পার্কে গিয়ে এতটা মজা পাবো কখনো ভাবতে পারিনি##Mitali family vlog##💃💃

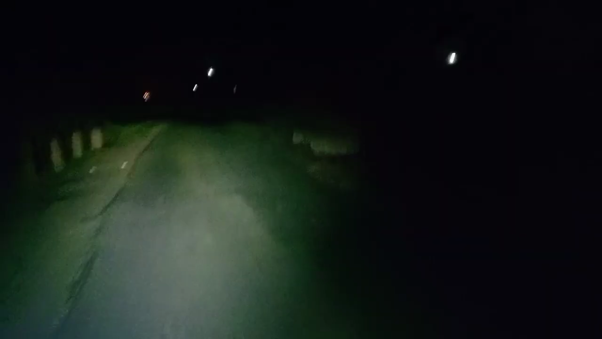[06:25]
তো আমরা বাড়ি যাইতেছি, রাস্তার একটু ভিডিও করলাম, কি অন্ধকার দেখো চারিদিকে।